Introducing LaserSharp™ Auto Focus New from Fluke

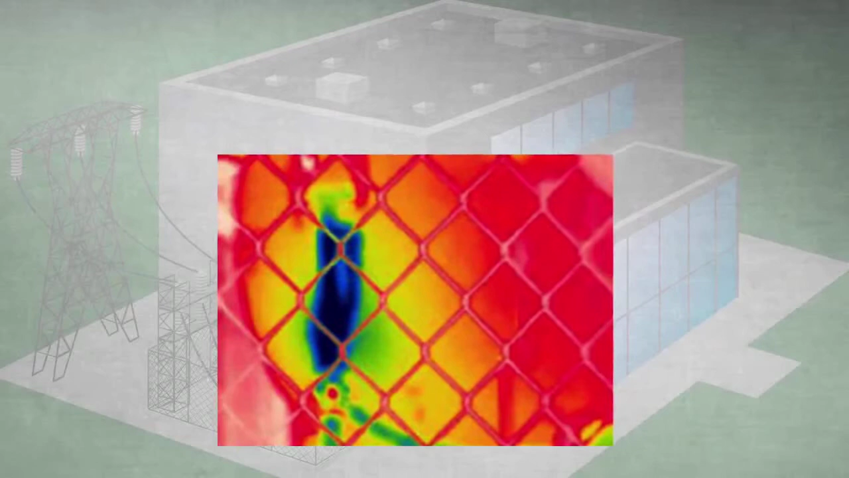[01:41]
to focus on multiple images are often needed in order to get one that will focus on the valve if it will at all announcing a more intelligent
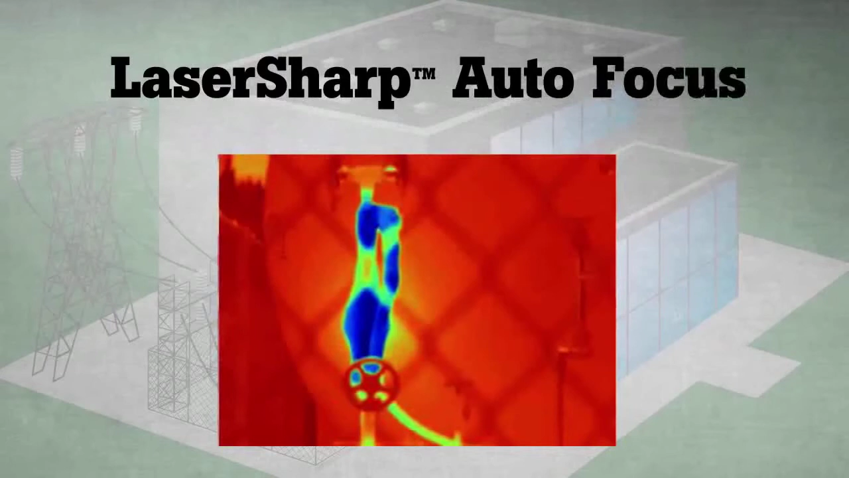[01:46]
autofocus system laser sharp autofocus available only from
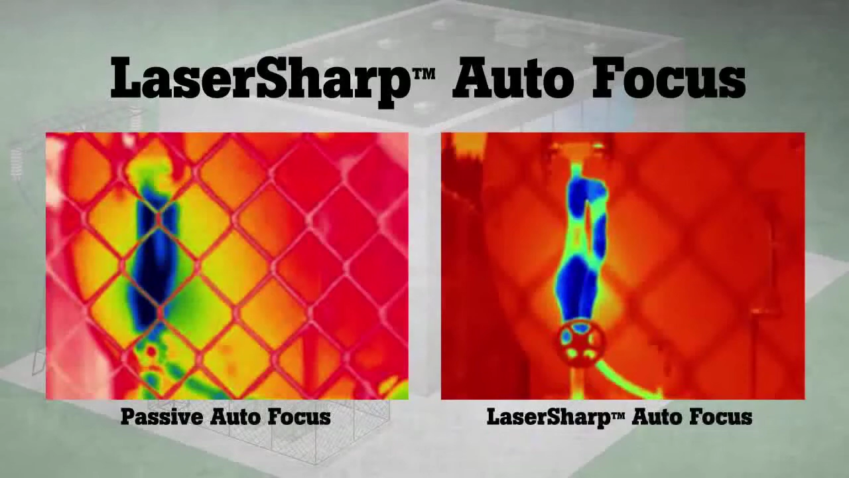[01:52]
fluke laser sharp autofocus tells you exactly